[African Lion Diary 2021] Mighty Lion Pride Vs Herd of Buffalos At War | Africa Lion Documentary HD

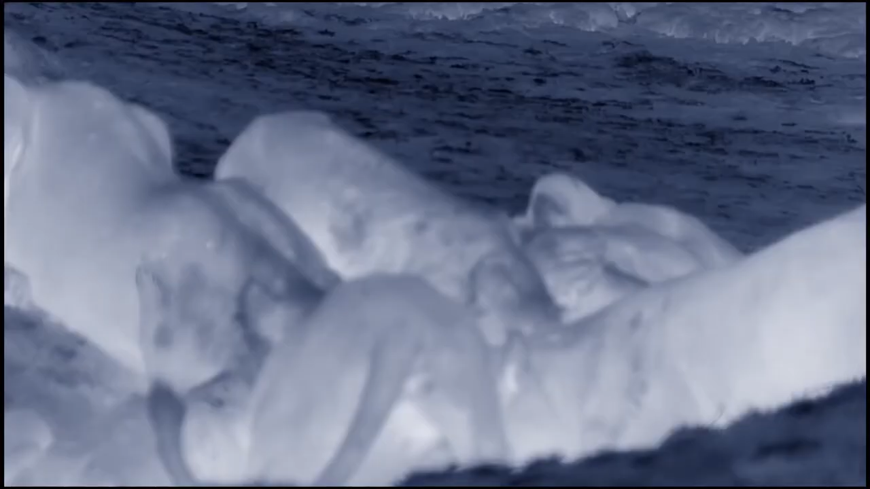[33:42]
Again, there's barely enough go around. With food so limited, the lionesses eat first.
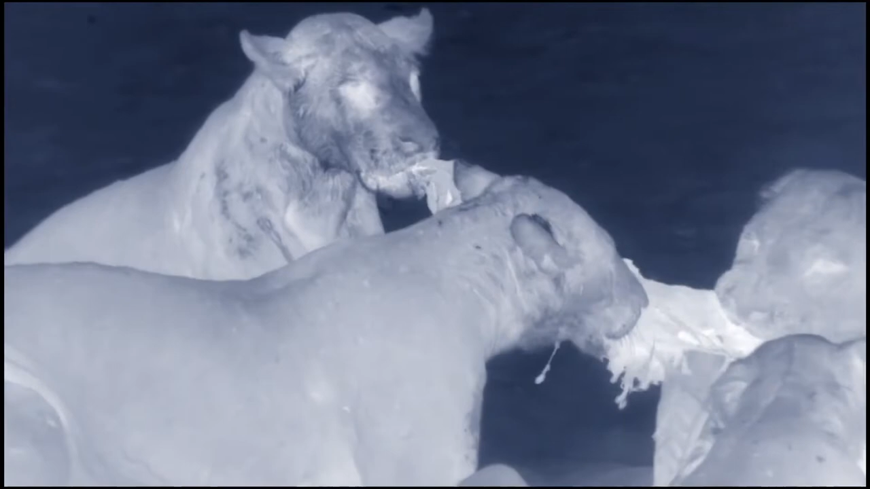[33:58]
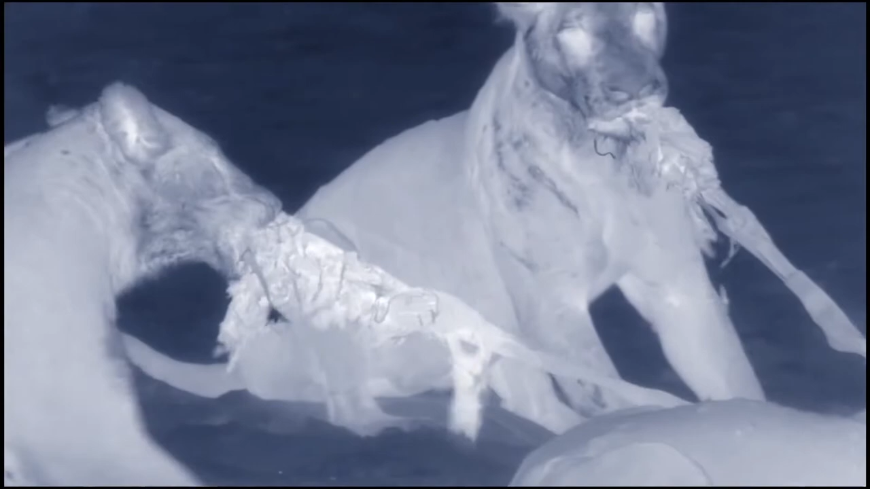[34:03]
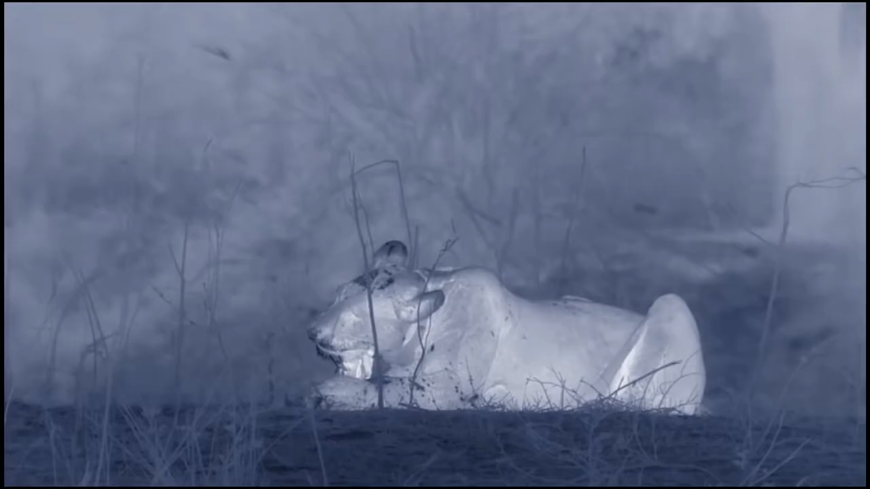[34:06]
The teens are left with scraps.
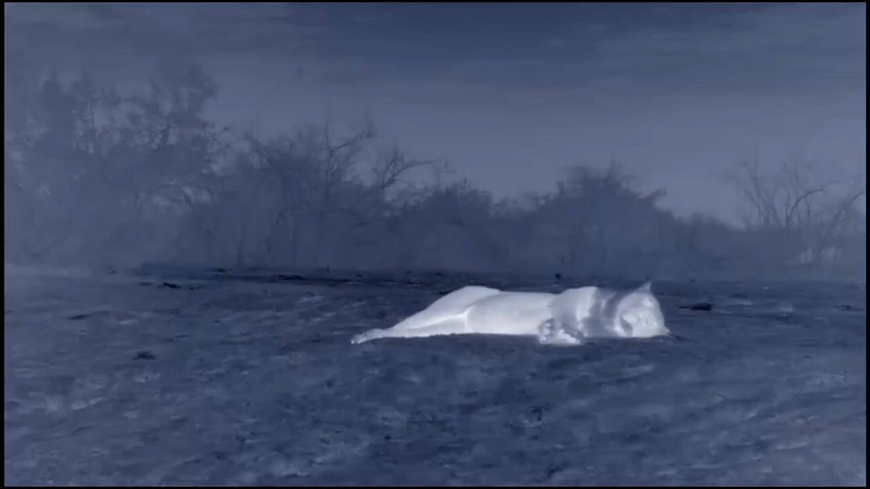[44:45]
By nightfall, the whole pride is sated.
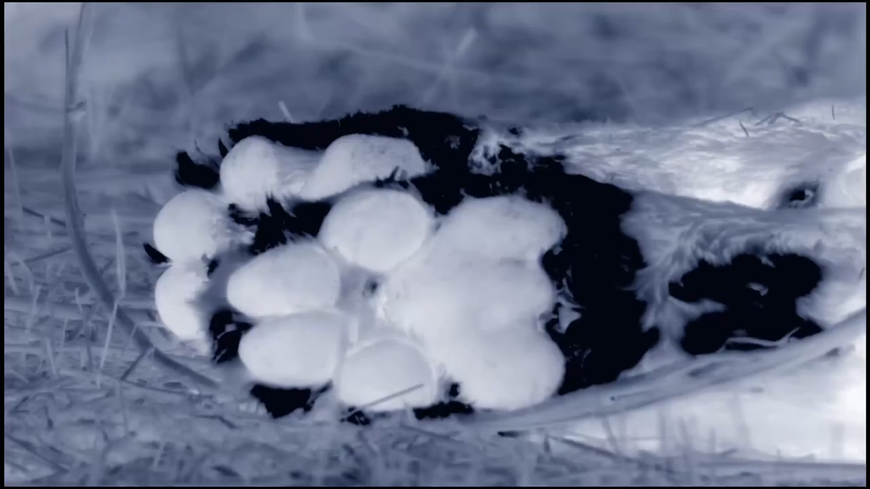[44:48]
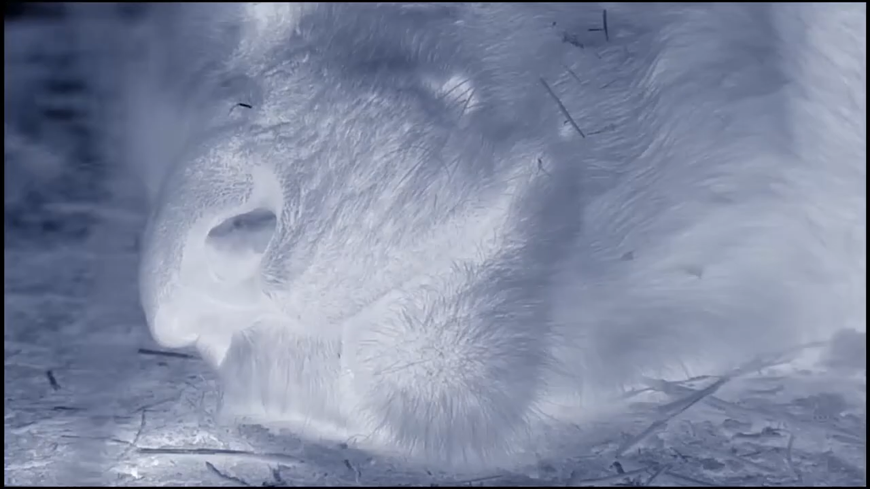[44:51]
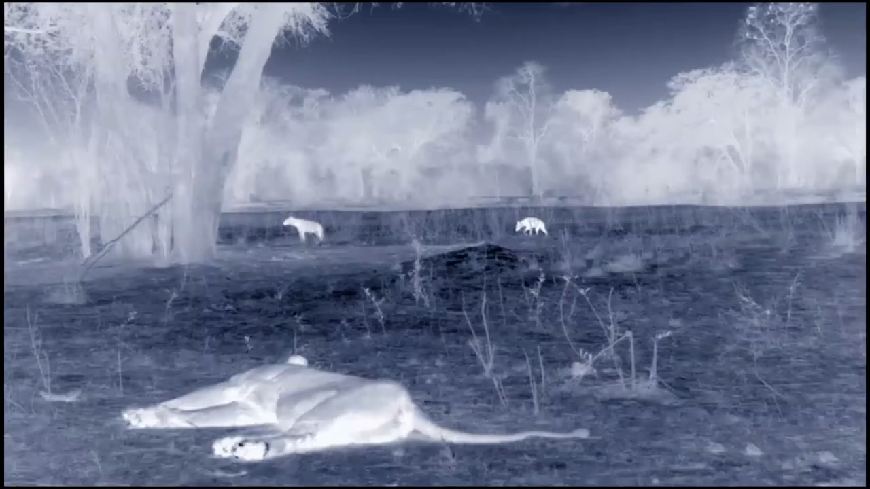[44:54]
As they sleep off their epic meal, intruders arrive. The clan's running a risk coming here. Lions will kill to defend a carcass. But the Mwambas are so bloated, they barely stir.
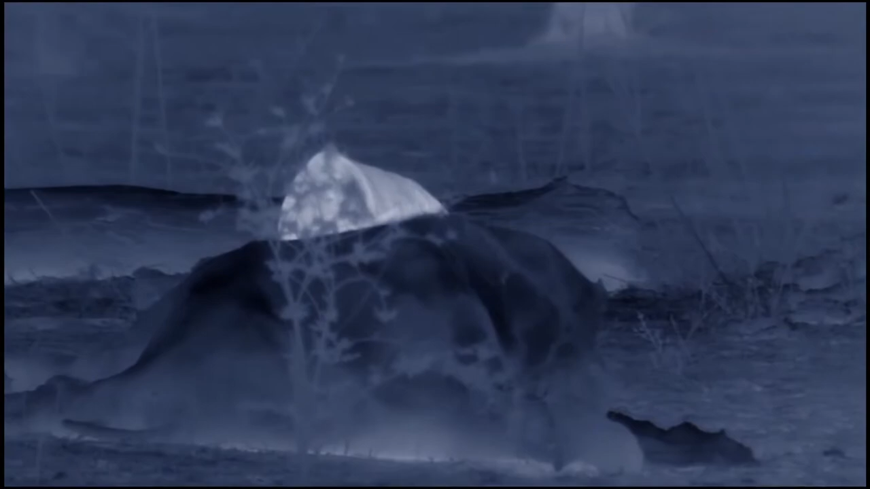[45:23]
All that remains is the shell of the bull's tough skin,
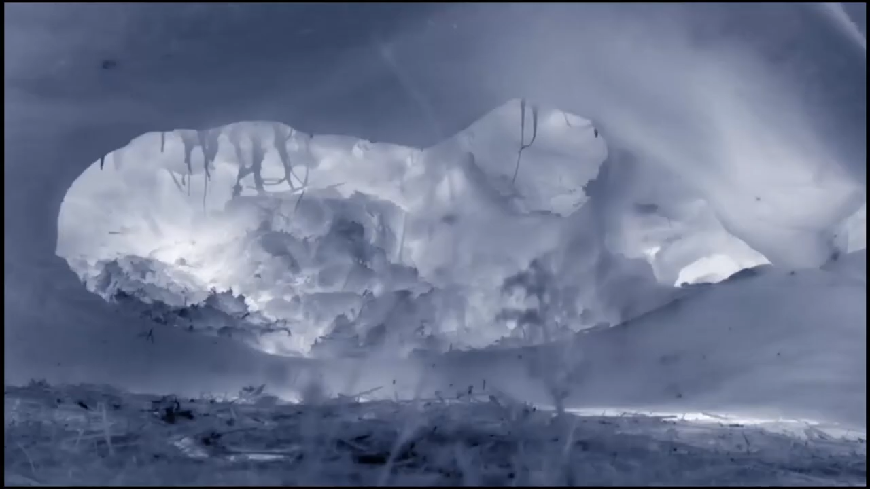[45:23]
draped over his skeleton. Hyenas aren't fussy eaters.
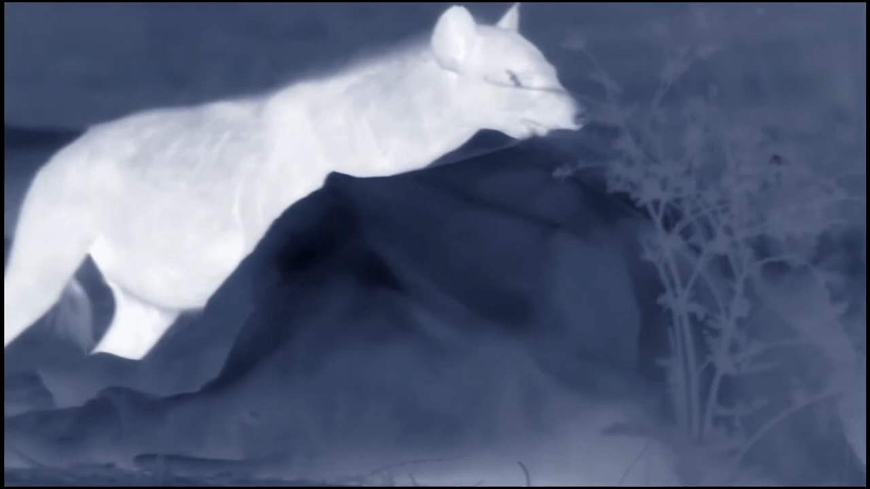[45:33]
Their strong jaws shear through his thick hide, and they crunch up and gulp down his bones.